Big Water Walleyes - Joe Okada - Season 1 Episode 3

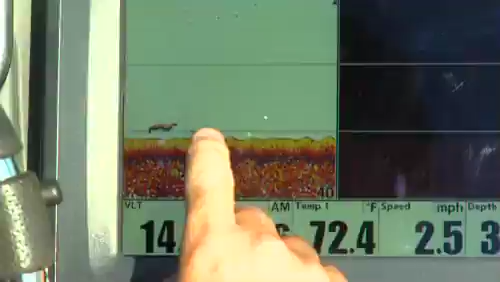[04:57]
On screen: water 72.4°F, speed 2.5 mph
let them find the life for you, and once you find the life, you're able to really hunker down in that general area and try to pick it apart and dial in the best presentation for that area. Lake of the Woods has a great reputation for producing fish. We're going to catch fish today.
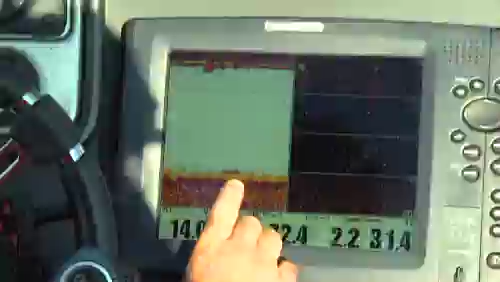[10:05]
You need to present your bait to as many fish as possible to find the ones that are going to bite, the ones that are active enough to respond to your presentation.